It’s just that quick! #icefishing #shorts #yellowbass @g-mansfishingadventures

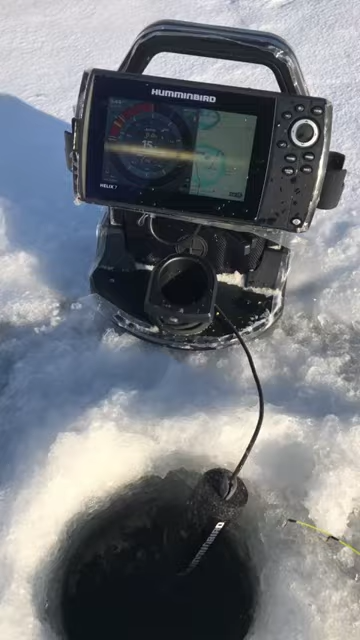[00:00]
Hey guys, I just got out on the lake. You can see where I'm at, northeast corner of Bud. A lot of fish. Here's the bottom down here.
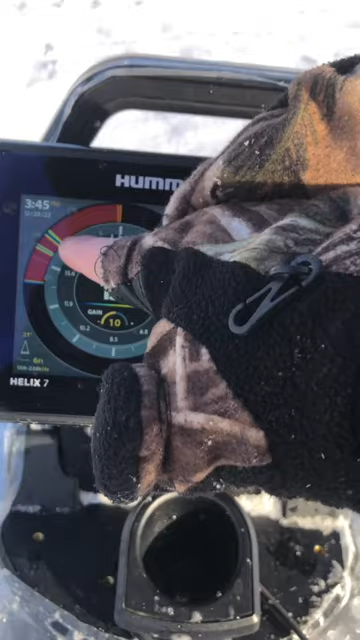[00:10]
And 3:45, I got here at 3:40. And there's my fish so far.